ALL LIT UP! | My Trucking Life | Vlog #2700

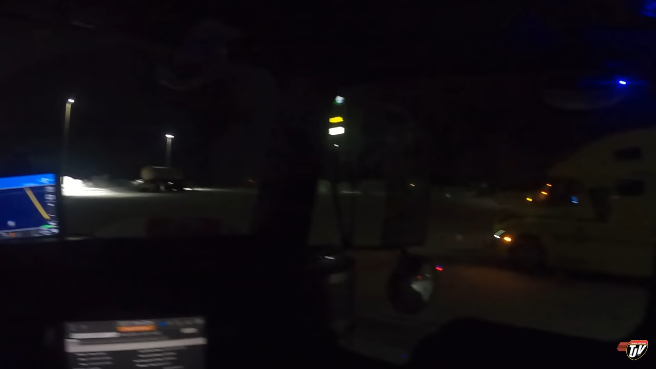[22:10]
Got a nice Volvo neighbor over there. Nice and quiet. Truck stop over here. It's not 24 hours though, I don't think.